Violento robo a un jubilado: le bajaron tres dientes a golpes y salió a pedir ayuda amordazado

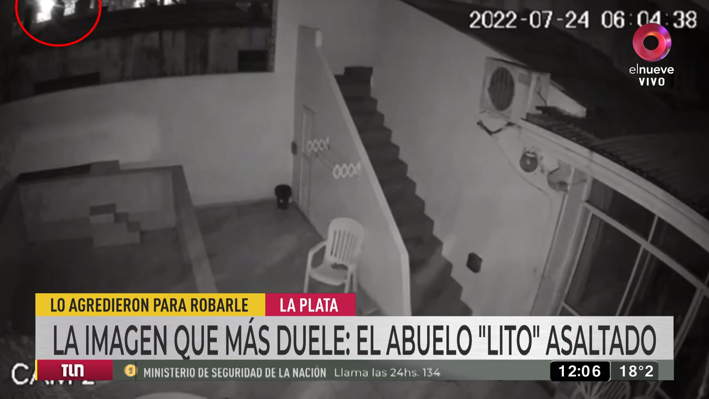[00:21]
Está saltando la tapia, luego es como que está haciendo equilibrio para finalmente ingresar a esa casa. Usted ve las escaleras de la casa del abuelo, ingresa hasta donde estaba durmiendo y allí es donde lo sorprende, lo golpea, lo tortura.